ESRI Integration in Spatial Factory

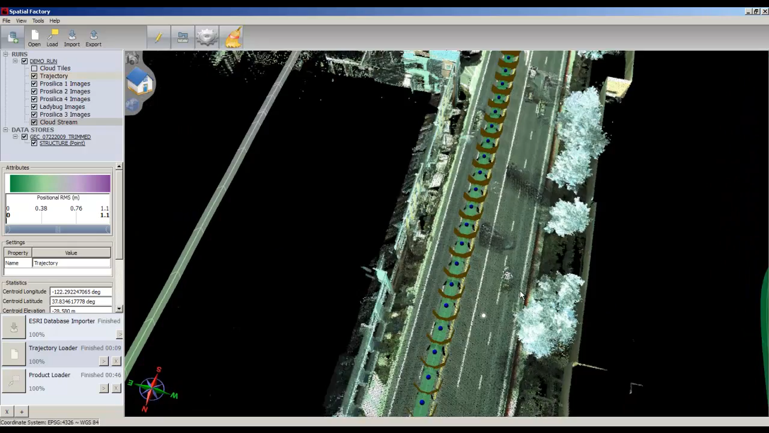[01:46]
Double click on an image bubble to enter panel mode.